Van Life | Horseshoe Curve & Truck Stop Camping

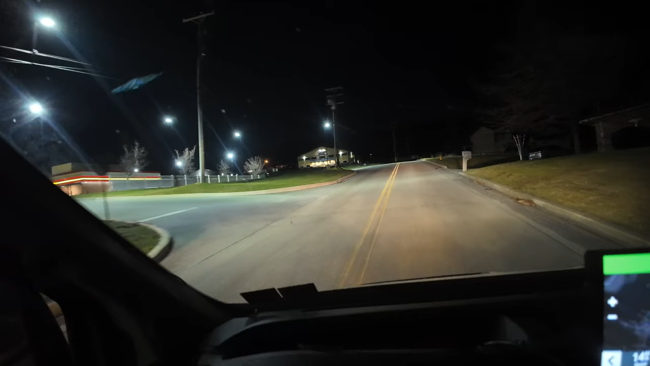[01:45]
I'm just going to head over there right now. This looks like it. Let's see. Oh yeah. There's a truck stop. Nice.
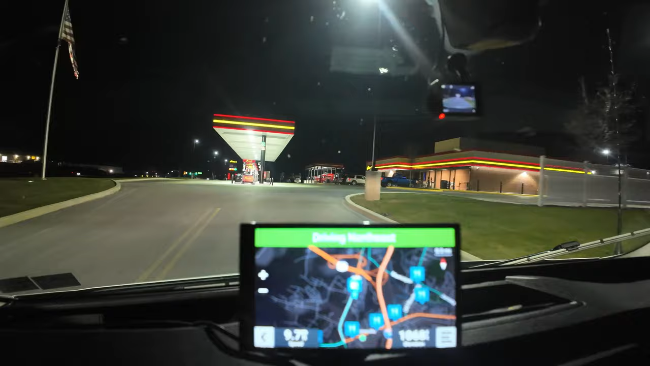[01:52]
So yeah, we're just back here in the back alley. They got the cat scales and everything here.